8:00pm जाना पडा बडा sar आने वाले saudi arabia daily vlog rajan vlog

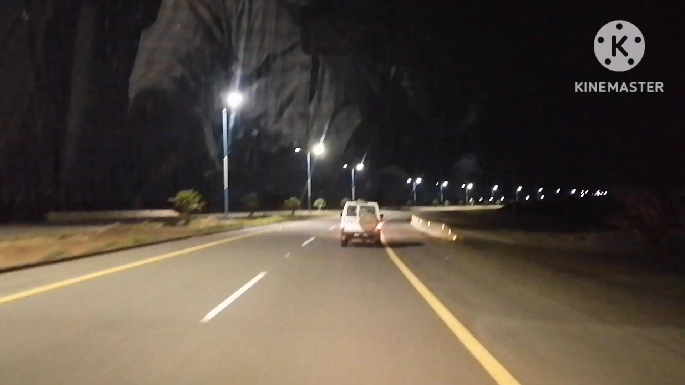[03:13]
नहीं था अभी जब उधर से रिटान आ रहे थे हम लोग तो पूरी रास्ते लाइट मिल गया
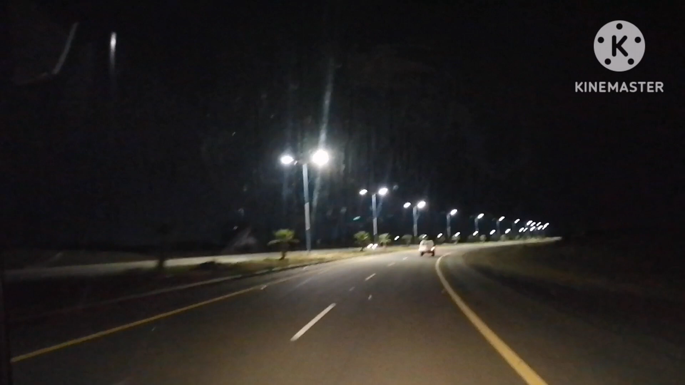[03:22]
रोड गया तो अभी उजाला हो गया पुरा रोड पे प्रेंट और हम लोग रूम पे भी आ गया गया और अब गाड़ी खड़ी किया जाएगा � में उसके बाद अपना